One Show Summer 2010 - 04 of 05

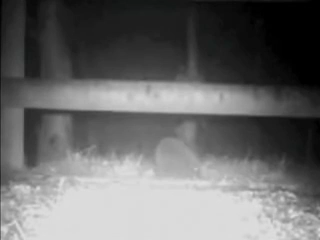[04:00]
Oh, wow. I reckon he's gone to Max's Bowl because they love eating dog food. Have you ever seen them on the campsite?
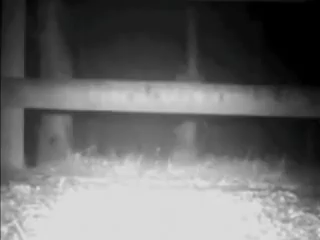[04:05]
No. How many times have you been there? Oh, 15 years we've been going. And you've never seen a hedgehog?